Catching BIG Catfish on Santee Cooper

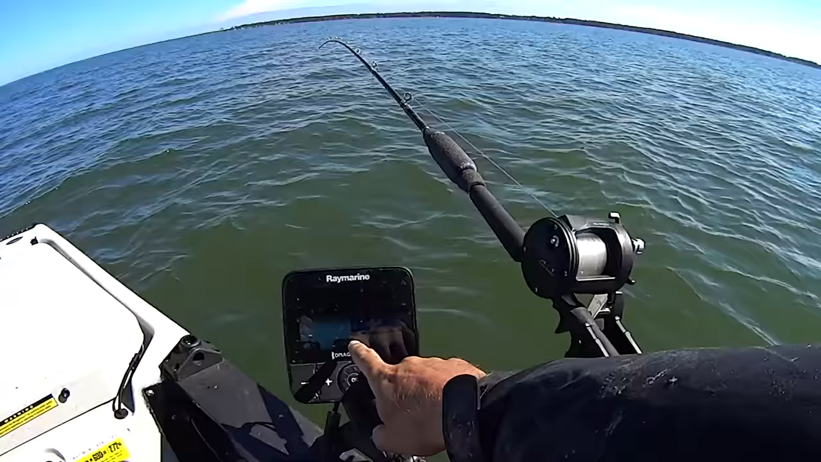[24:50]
channel here see all these marks down here looks like bait hopefully there's some catfish down there under them and uh get my bait as it comes